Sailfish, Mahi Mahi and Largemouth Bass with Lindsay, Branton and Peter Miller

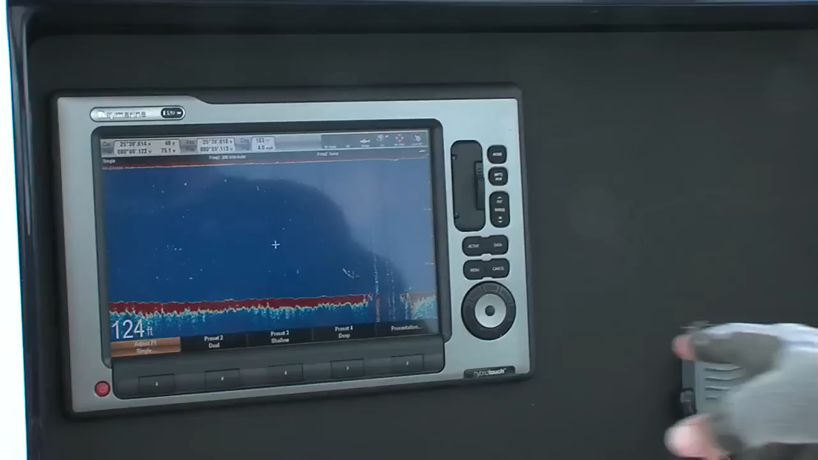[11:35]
On screen: depth 124 ft
see this right here we're sitting in 124 feet yeah yeah we got the bait fish down at
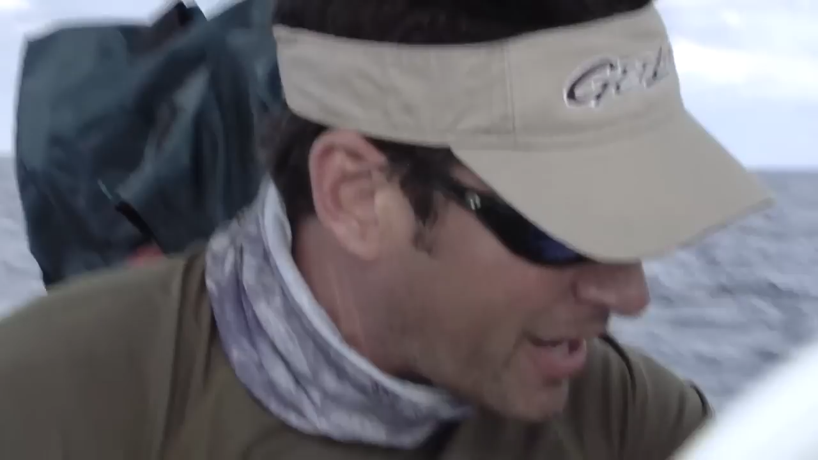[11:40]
about a hundred or so feet so this is going to be a pretty productive spot there's some weed around and what happens when you have the weed is that the bait fish congregate under there and then the predators come over to get
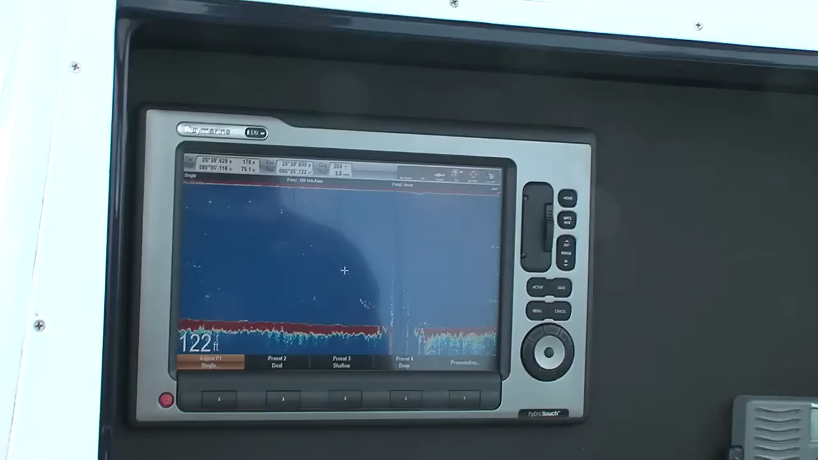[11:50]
On screen: depth 122 ft
those our goal is to get in an area that's really productive and we think you know 120 feet in this area off this edge past couple of days has